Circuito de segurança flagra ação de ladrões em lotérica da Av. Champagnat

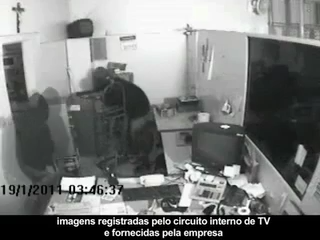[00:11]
Por volta de uma hora e trinta minutos, eles arrombaram duas portas trancadas com cadeados nos fundos da lotérica caçula e conseguiram entrar no estabelecimento. Mesmo o forte aparato de segurança instalado no prédio, não evitou a ação criminosa.